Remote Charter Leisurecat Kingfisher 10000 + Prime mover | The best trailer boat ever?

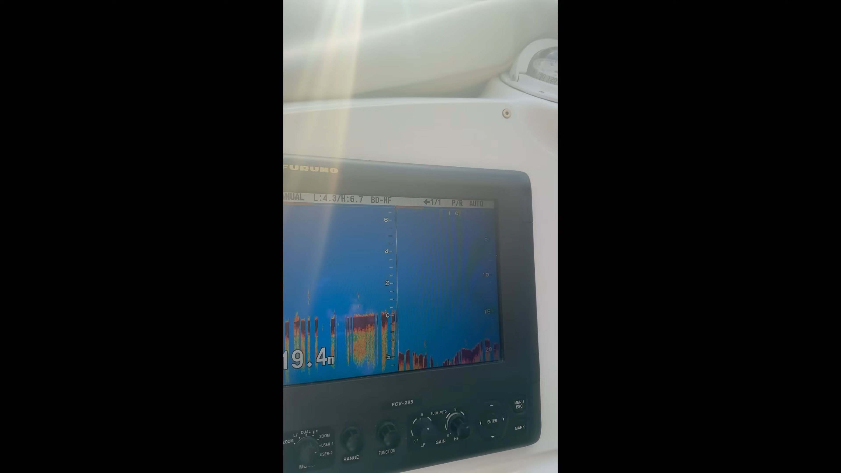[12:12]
Still reading fish on the 295. Yeah, and it's just a beautiful boat.